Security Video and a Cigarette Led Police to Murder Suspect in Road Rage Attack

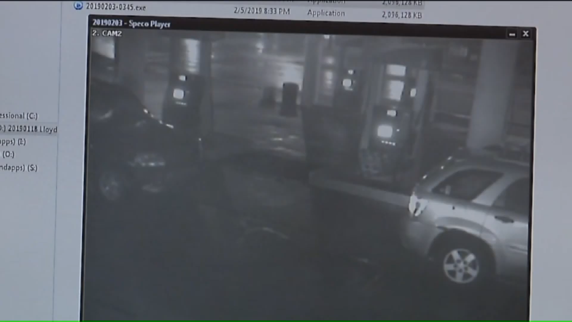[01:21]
he looked at the security video and noticed this. He observed the suspect as he got out of his car smoking either a small cigar or a cigarette, and he threw it down on the ground before he confronted our victim.